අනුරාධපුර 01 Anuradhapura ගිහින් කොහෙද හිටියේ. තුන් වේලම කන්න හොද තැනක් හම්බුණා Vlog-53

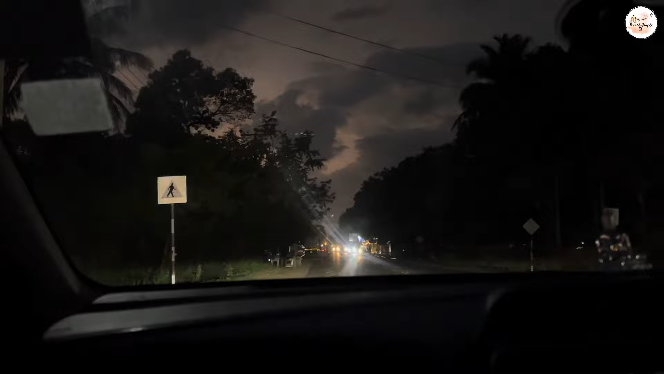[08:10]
තව අපි ඉන්න තැනට කිලෝමීටර් 1.5යි.
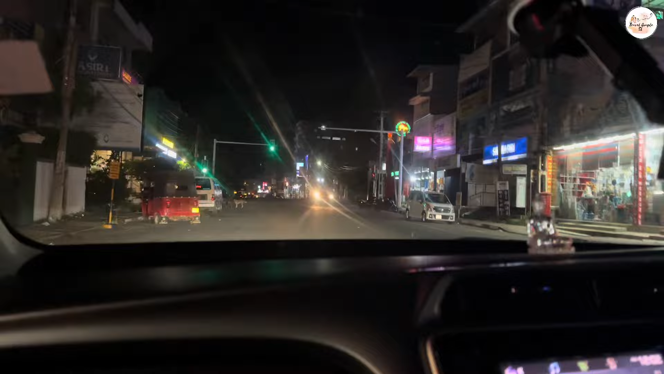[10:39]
අපි යනවා ගයිස් ඩිනර් ගන්න තැනක් හොයාගෙන. ඉතින් ආලංකුලම කියලා මෙතනනේ.
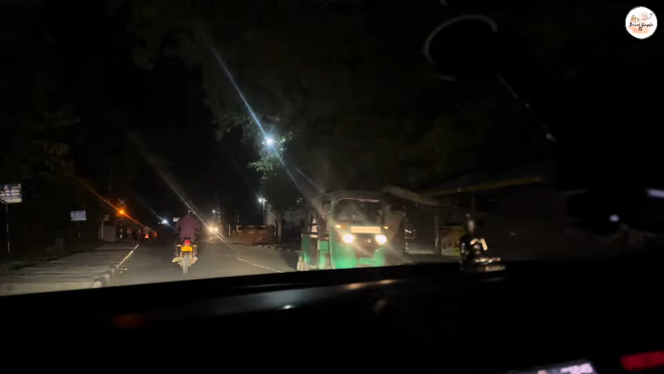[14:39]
තිසාවැව් බන්ට් එකට ලස්සන view එකක් පෙන්වන්න ඕගලන්ට
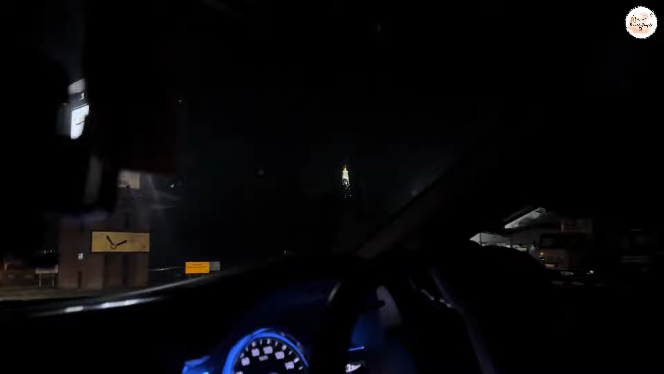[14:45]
ඔන්න අපිට දැන් දැක බලාගත හැකි වන්නේ සඳහිරු සෑය පේනවද?
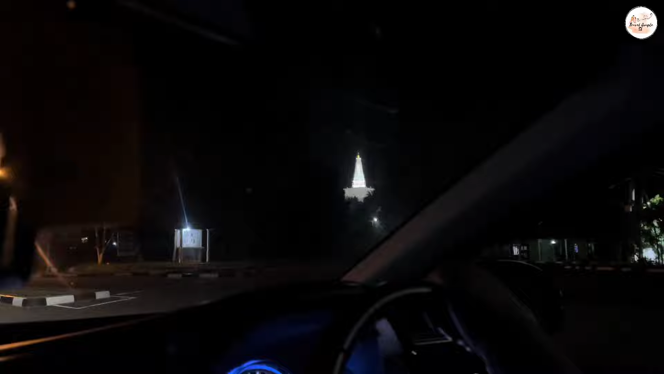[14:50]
ඒ රුවන්වැලි මාස සෑයද සඳහිරු සෑයනේ? මෙතන තියෙන සඳහිරු සෑය.
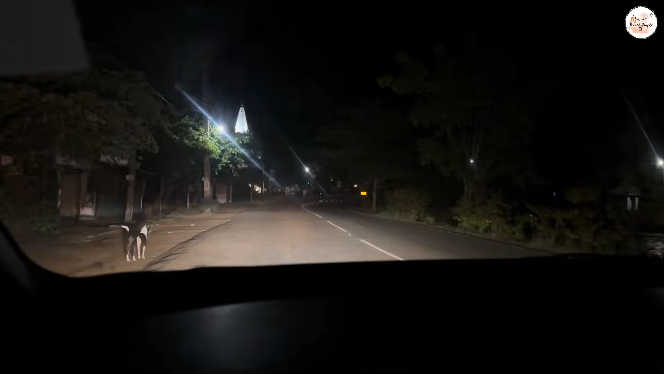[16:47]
නෑ මේ තුපාරාමි නෙමෙයි. අනේ මන් දන්නේ මරණ හිතා ගන්න බෑනේ මට මතක නැහැ.
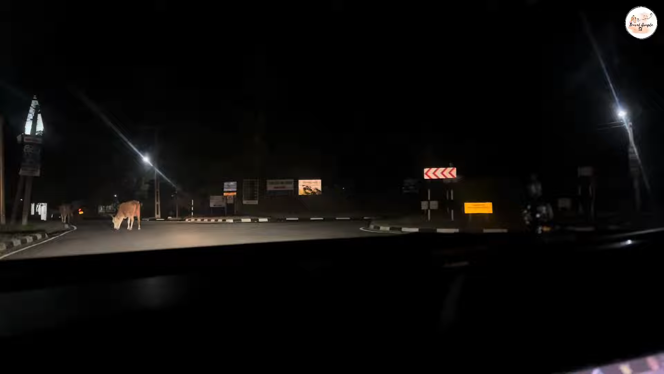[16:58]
ඉතින් මෙතනින් තමයි මෙරුවන් වලසේ මේ සොරබුර වැව.
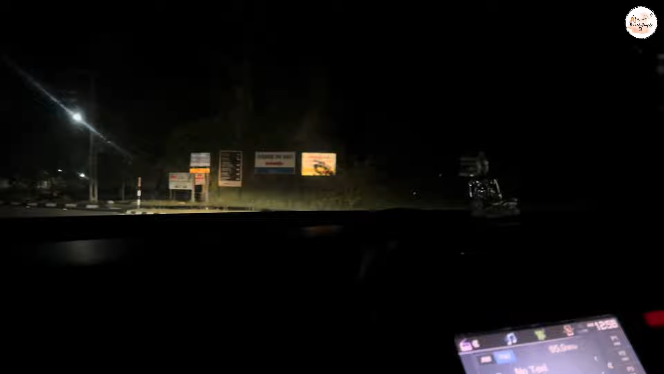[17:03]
ඔය යංකු ඉස්සරහම පෙන්වන්න මේ තුපාරාමේ මේ ගහලා දින්න. අන්න නයිට් හරක් මිරිස වැටිය.
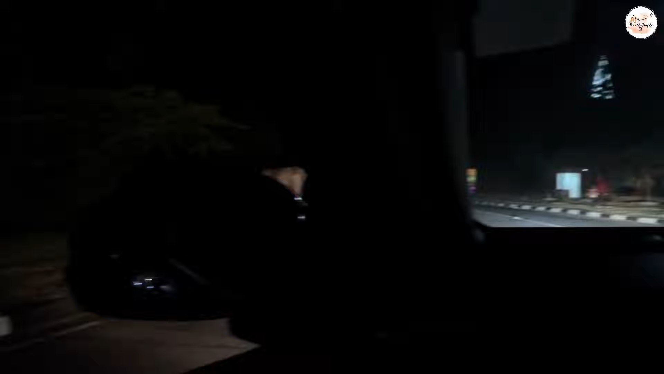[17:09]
මිරිස වැටියනේ. ඔව් මේ මිරිස වැටිය. මේ මේ ඔක්කොම එකට පේන තනක් තියෙනවනේ අර එහා පැත්තේ. ඔව් ඔව්. දැන් මේ කොහෙද යන්නේ?
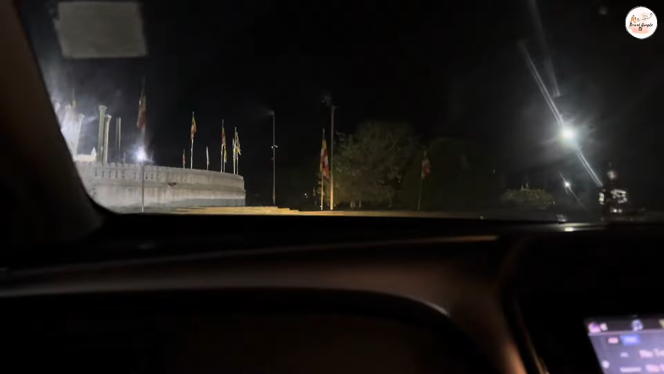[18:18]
කිලෝමීටර් 103යි. එකයි 105යි. ඔන්න අපි හොයාගෙන හොයාගෙන හොයාගෙන යනවා බුලන්ට.
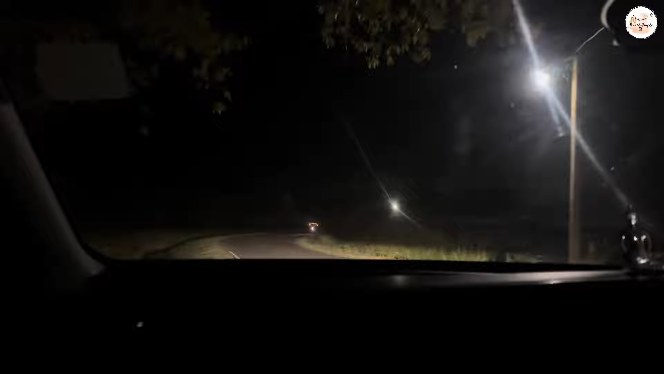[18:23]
ලස්සන view එකක් පෙන්වන්න. ඔව්. ඔන්න අපි වාහනේ නැවැත්තුවා. මෙතනින් නවත්තලා යන්න ඕනේ.